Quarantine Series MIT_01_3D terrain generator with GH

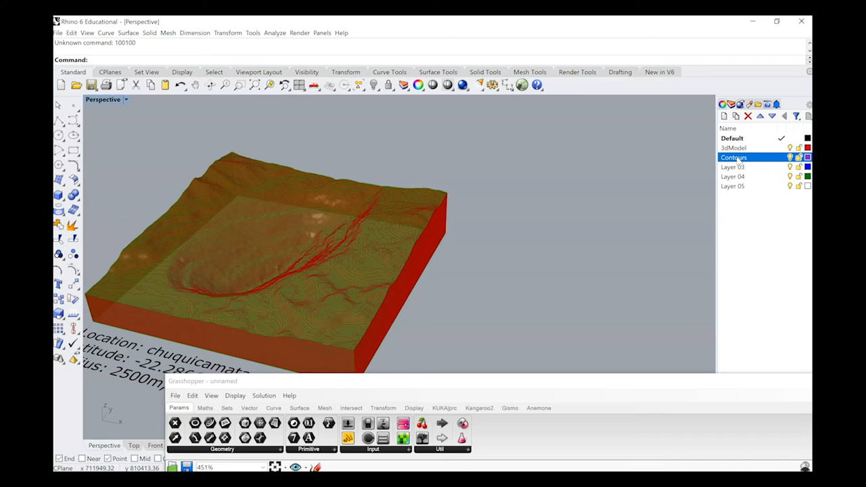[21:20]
and we will bake the 3d model to this layer remember like right click or uh control
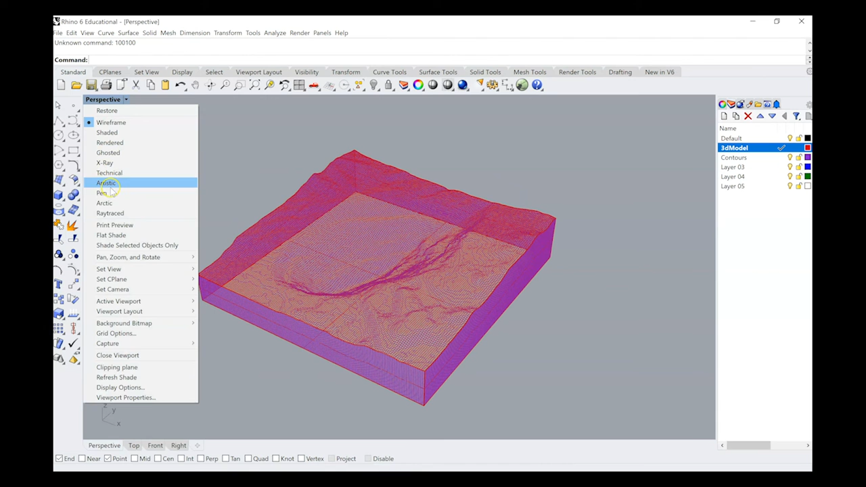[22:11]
yeah you see you get first let me uh you get a really clean uh patch
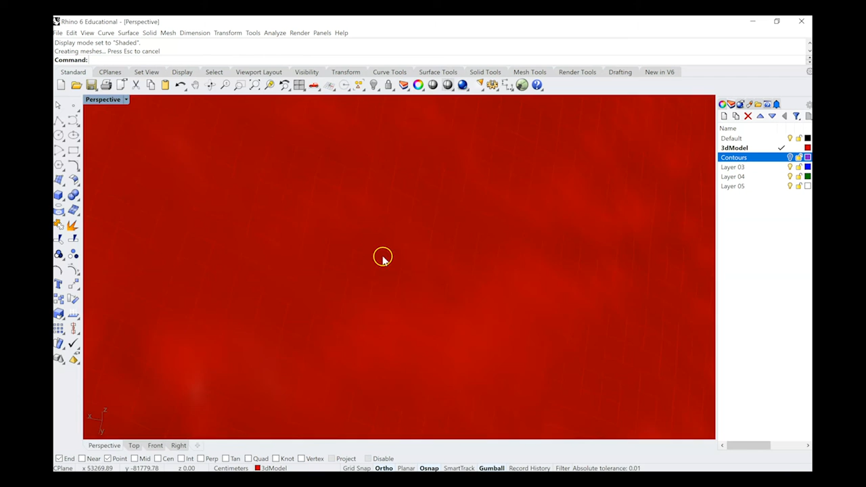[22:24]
uh a 3d patch so basically it's a really nice grid uh of the model
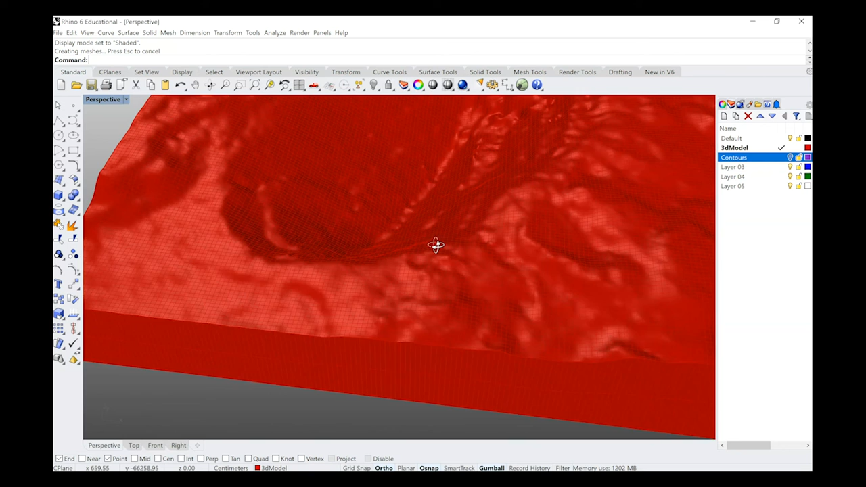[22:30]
that you can use to print mill or whatever